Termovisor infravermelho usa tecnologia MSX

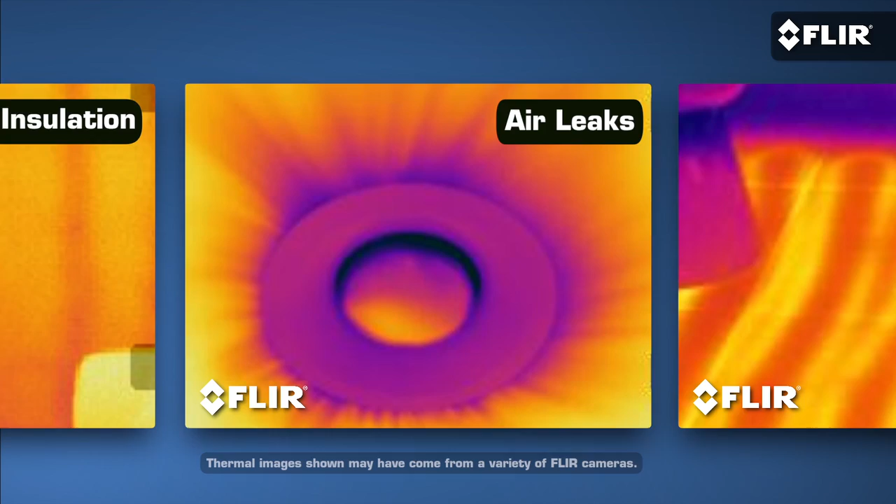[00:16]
or restoration, you're crazy if you don't own a thermal imaging camera yet. Especially a FLIR.
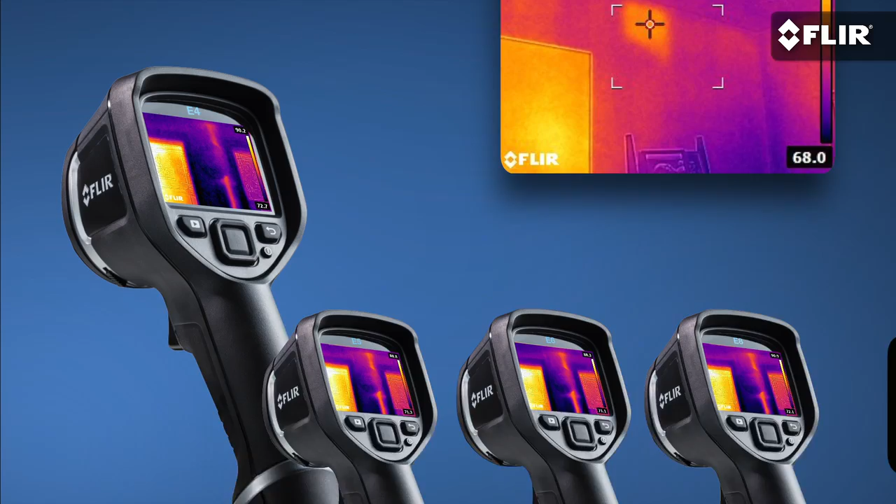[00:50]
and it gives you everything you need in a thermal imager to help you find water leaks, missing insulation, HVAC problems,
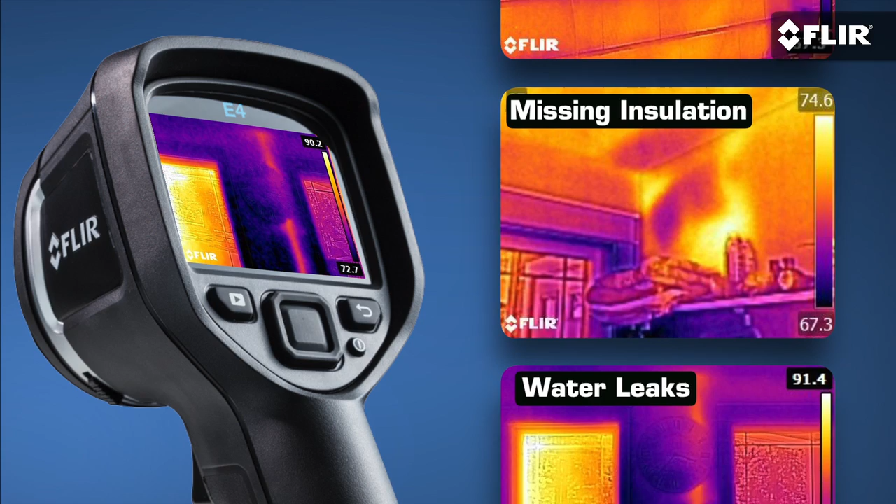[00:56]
and dozens of other heat issues the naked eye just can't see.
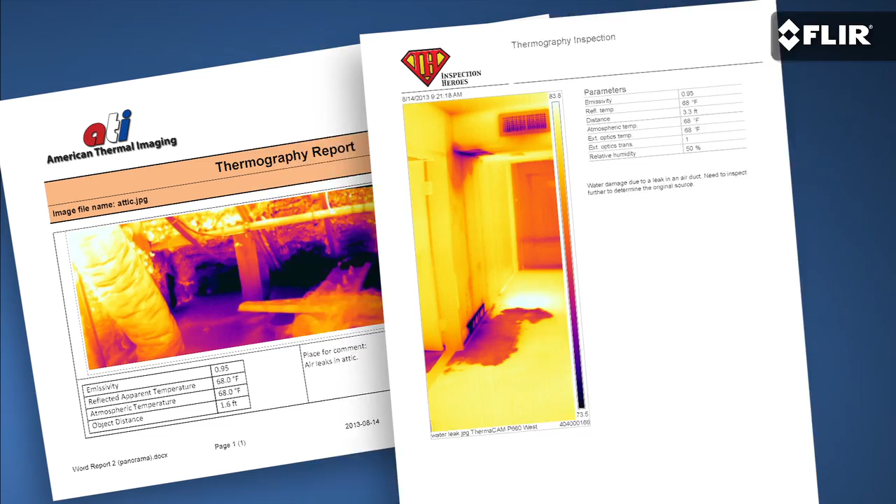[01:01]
Even better, it lets you show your customers what you've found to prove you know what you're talking about. Impressive stuff that's going to help you earn some extra word of mouth and business. Speaking of impressive, even the E4, as affordable as it is, features MSX.
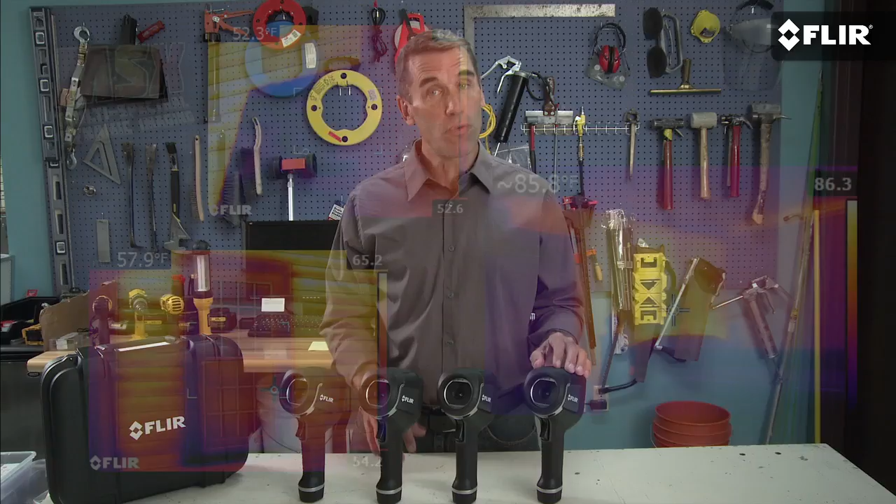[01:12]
What's so different about it is it combines the best of the thermal and visible imagery into one simple-to-interpret infrared picture with all the key details left in,
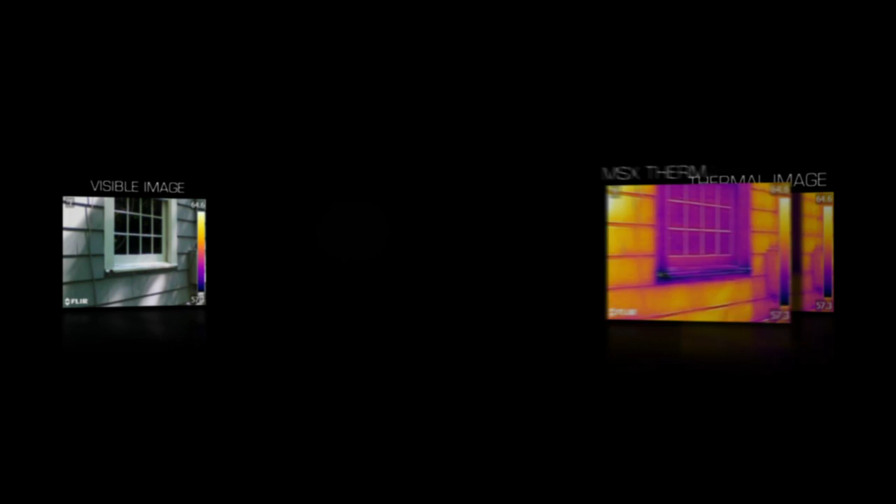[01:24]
so you can immediately tell where the problem is. In the past, you could only get MSX on high performance flares.
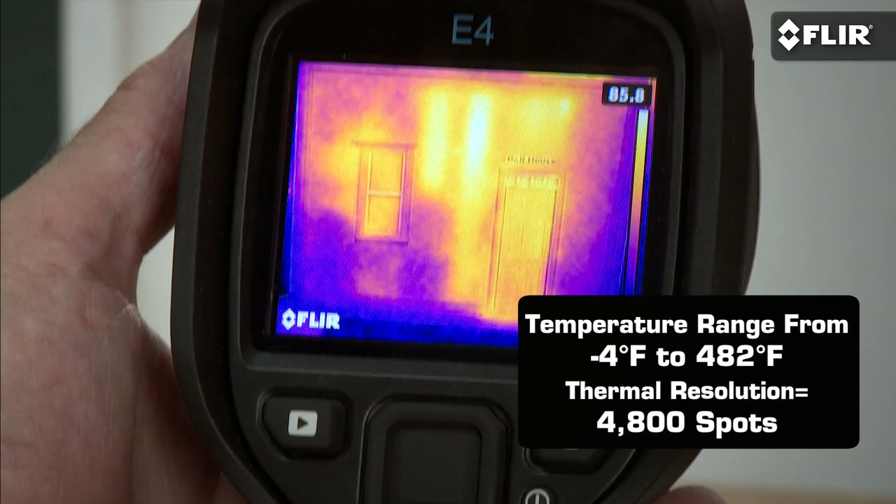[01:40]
You can measure temperatures up to 482 degrees Fahrenheit, and downloading, analyzing, and sharing the images you save is a snap.
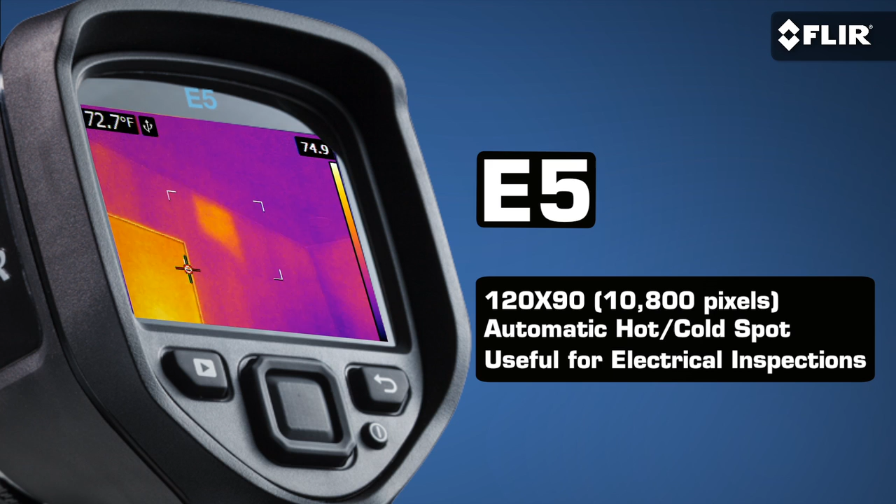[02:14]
On screen: spot 72.7°F
If you're going to be doing a lot of home energy audits or insulation inspections,
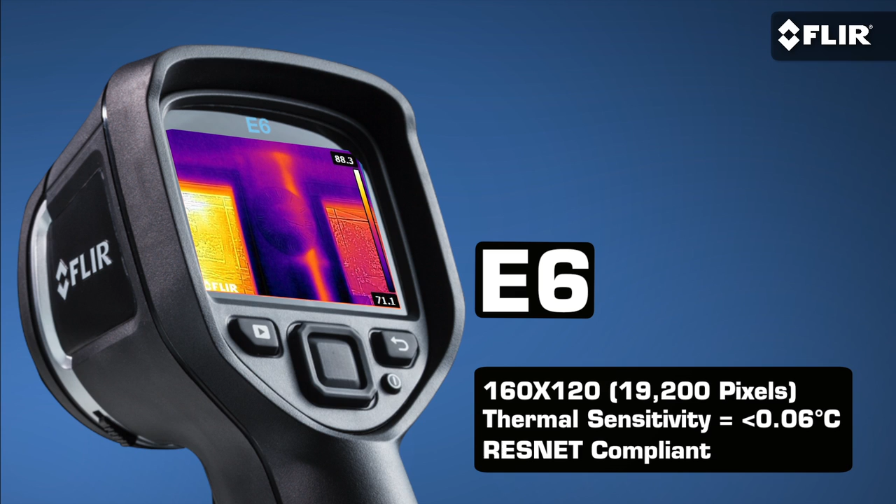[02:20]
the E6 gives you twice the resolution and thermal sensitivity of the E4 for more subtle detail. It also has a color alarm to help you isolate cold or warm areas, plus it's ResNet compliant.
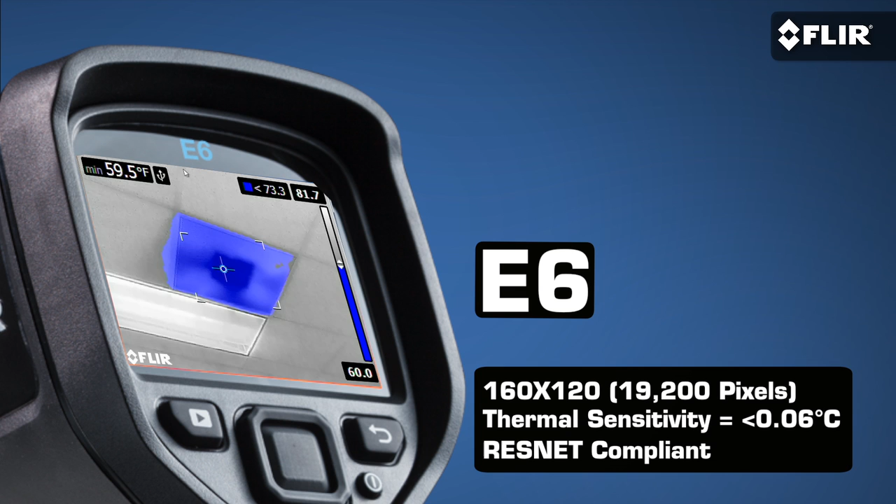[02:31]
On screen: min 59.5°F
For the ultimate thermal resolution in this kind of compact infrared camera, the E8 is the right choice.